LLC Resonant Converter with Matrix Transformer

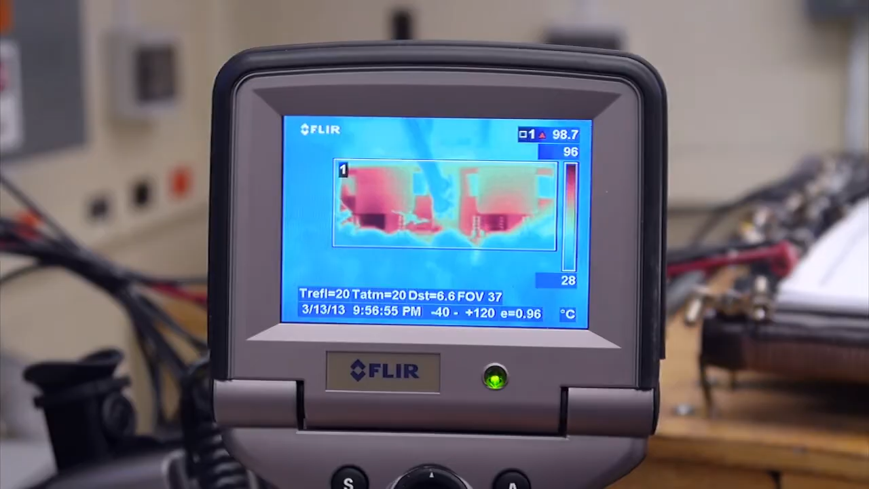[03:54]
On screen: scale top 96°C, scale bottom 28°C
We can see here through the thermal camera, under full load condition,
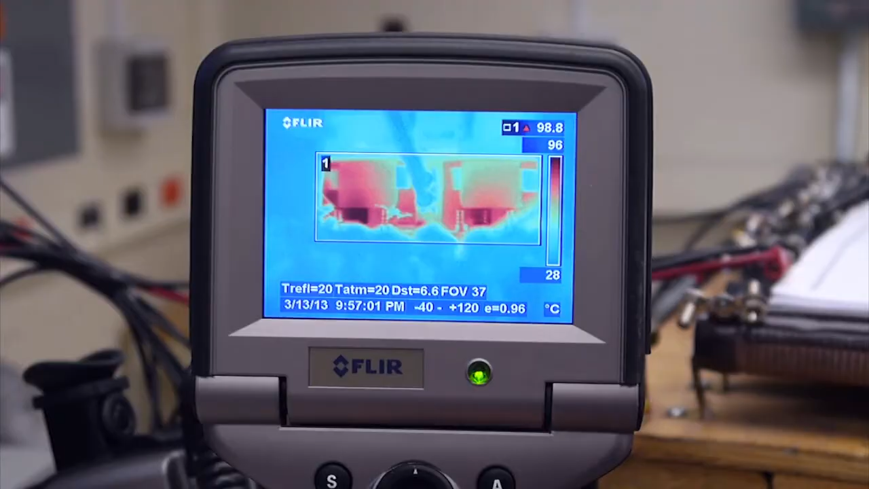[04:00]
On screen: scale top 96°C, scale bottom 28°C
the hottest part of the converter is less than 100 degrees.
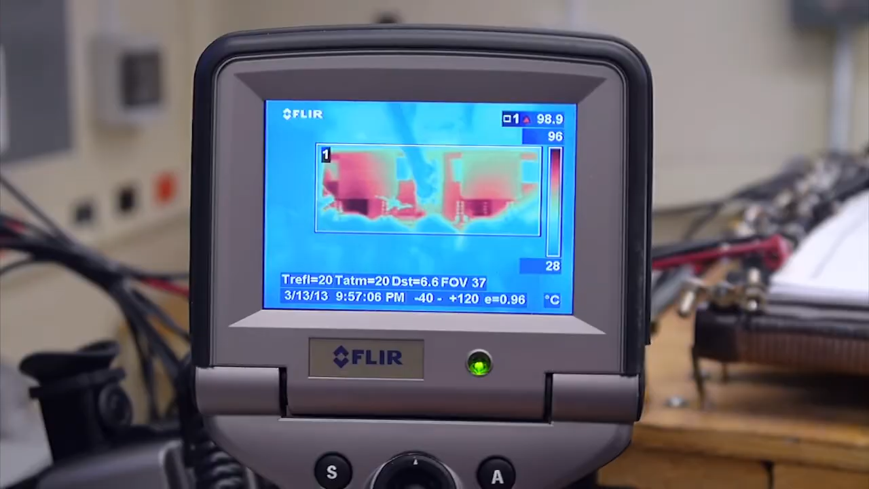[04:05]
On screen: scale top 96°C, scale bottom 28°C
With force cooling. Right now we show the testing waveform of our hardware.